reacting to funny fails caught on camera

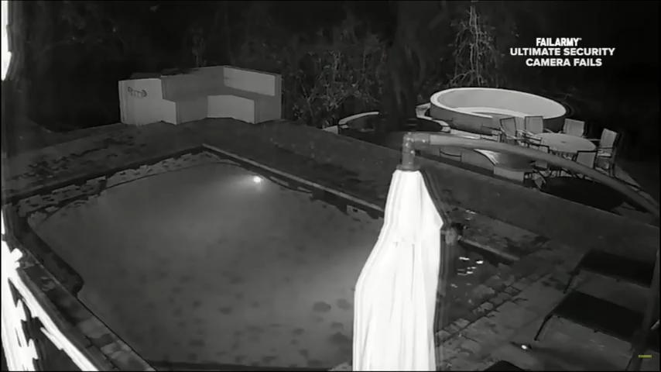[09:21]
What is in the pool? There's an alligator in the pool? Jeez, that's terrifying. I mean, it looks like a baby one, but jeez, that's terrifying. Where do you live, Florida?
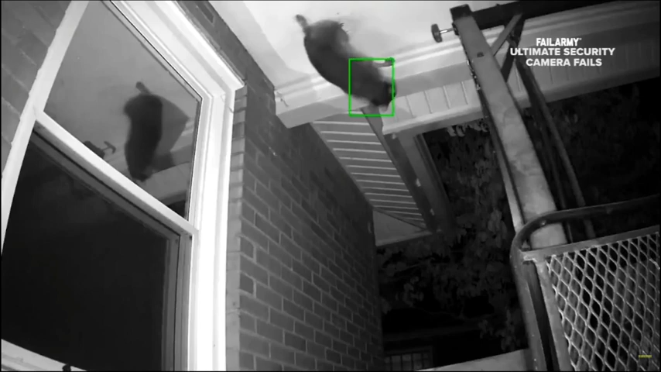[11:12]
Attention, CCTV. Is that a raccoon on the ceiling?